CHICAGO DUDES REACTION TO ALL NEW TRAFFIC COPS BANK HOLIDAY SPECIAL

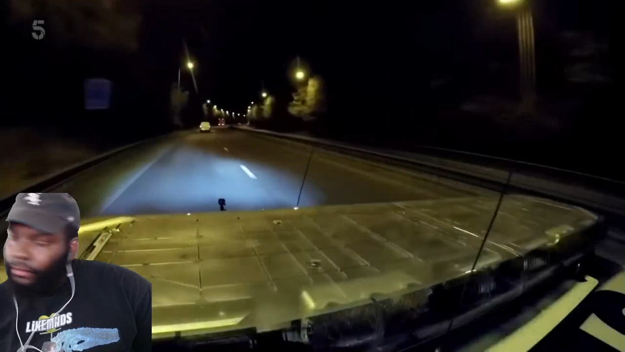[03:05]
10 miles away, an unmarked police car spots the Peugeot.
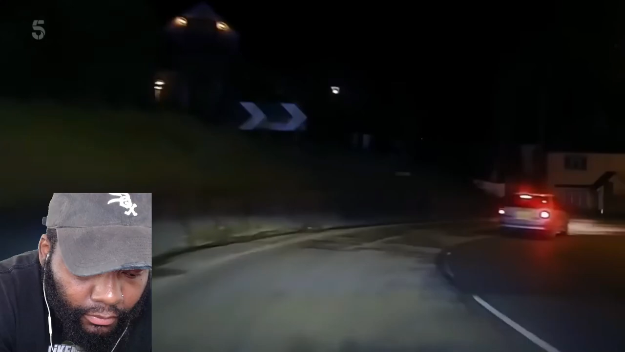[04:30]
We're now the third car in this pursuit. We're constantly thinking about how we can safely bring this to an end and position other resources.